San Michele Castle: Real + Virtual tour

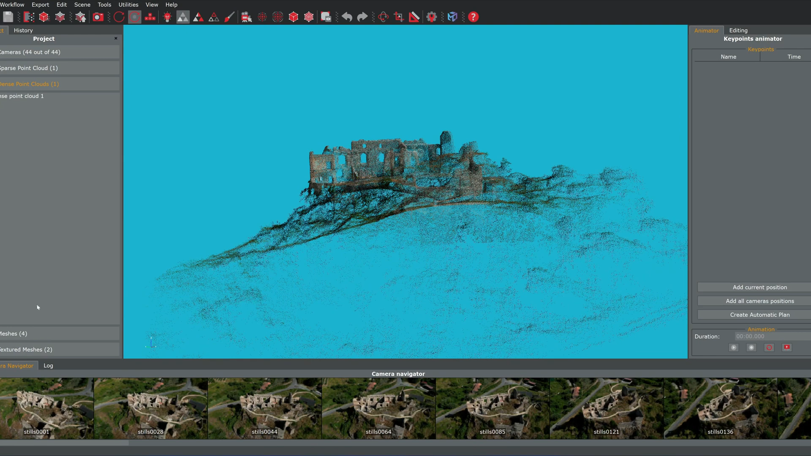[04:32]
depois de algum tempo de computação eu consegui esse modelo fantástico 3D que pode proporcionar muitas informações por exemplo, a torre do V.
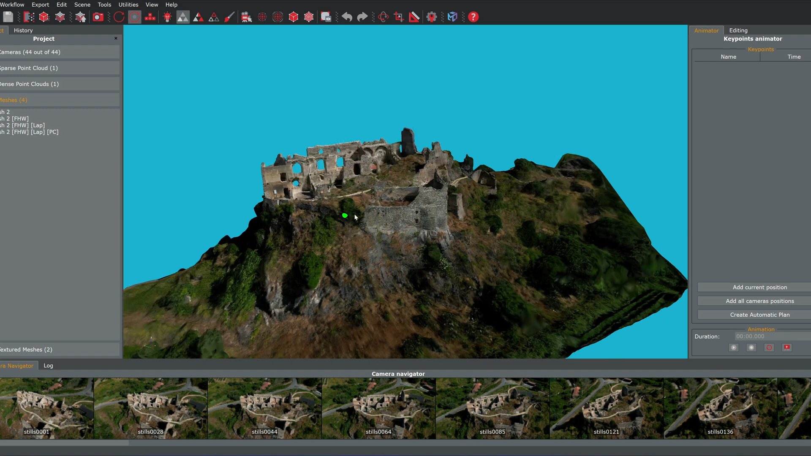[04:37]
é mais de 13 metros altos.